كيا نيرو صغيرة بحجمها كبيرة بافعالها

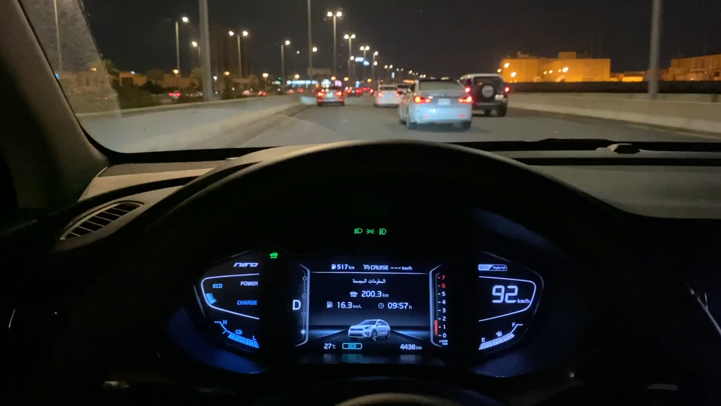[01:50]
بسم الله وتوكل الله الى ينبع الآن شوفوا داخل المدينة مشيت 200 كيلو متر والبنزين فقط ربع نستهلك من ربع التانك لما نوصل نشوف كم الاستهلاك وإجمالي عدد الكيلو مترات داخل المدينة 200 وخارج المدينة قرابة 300 نحن الآن على سرعة 132 السرعة المسموحة للطريق المهم شوفوا ركزوا كعز الارضي